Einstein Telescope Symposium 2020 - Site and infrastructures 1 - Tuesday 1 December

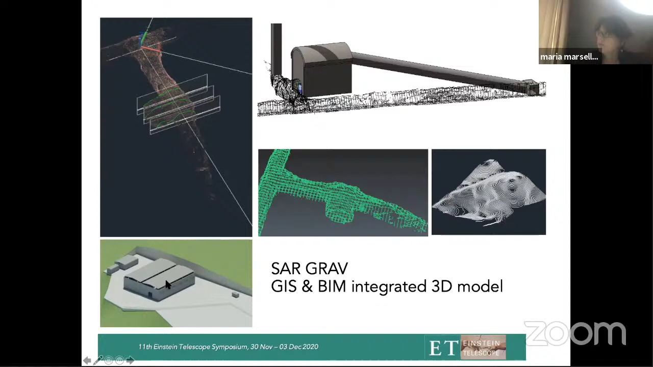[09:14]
Here you can see some of the surveying work that we have done to understand the present geometry and to design the project for the enlargement and the build up of the lab. And this is a sketch of the surface infrastructure. I will show you some details. I will show you some details. This is the surveying activity we have done inside. This is the entrance of the mines. This is some example of the laser scanning surveying that we have performed. And this is the gallery
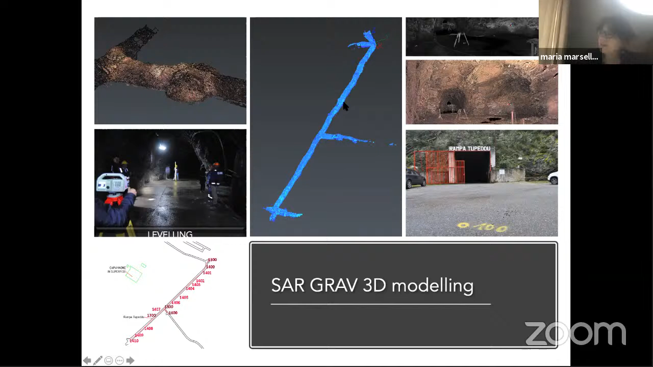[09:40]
in which in this lateral section we will be the lab. This is the gallery going down to underground. And in order to prepare this design,